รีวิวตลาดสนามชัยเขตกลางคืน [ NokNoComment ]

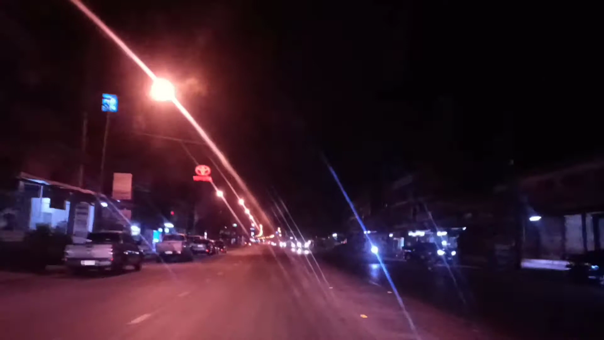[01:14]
ืนนิบร user รู้สึกว่าคนจะเยอะมากกว่าถึงวันนี้เป็นวันจันด์นะคะ เป็นวันธรรมดา แต่คนก็เยอะมากกว่ามีคนเดินมาจับจ่ายใช้สอยอะไร ซื้อขนมทานอะไรก็เยอะกว่าแต่ทุกคนใส่แมสนะคะ ดูแลตัวเองทั้งเด็กทั้งผู้ใหญ่
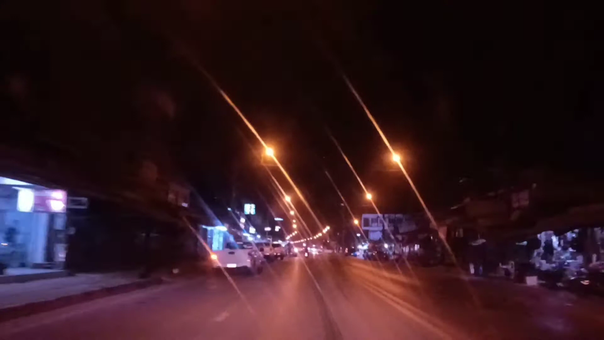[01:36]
ใส่แมสอย่างดีมาทุกคนเลย เราก็มีการขาบนั่งลดวนไปแต่ตอนวนกลับมาไม่ได้ถ่ายนะคะ คือถ่ายวนไปสุดทางด้านขวาก็คือจะเป็นสถานีตำรวมด เมื่อสํายาที่เห็นในภาพตรงนี้เราก็จะถ่ายไป เอ่อสิ้นสุดเส้นทางตรงสีแยก นาน้อยนะคะ